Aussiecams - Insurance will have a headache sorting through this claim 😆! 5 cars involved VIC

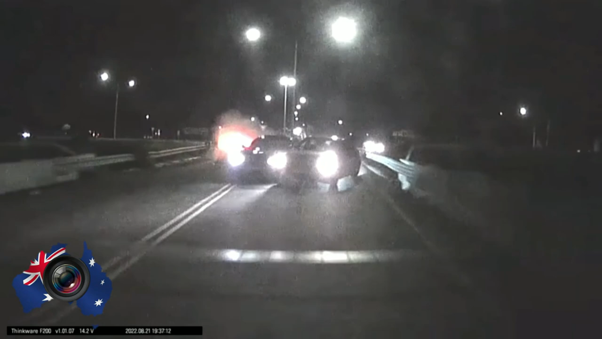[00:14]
Oh, Jesus. Oh my God, there was a fucking accident. What the hell? Oh my God. Oh my God, what the hell?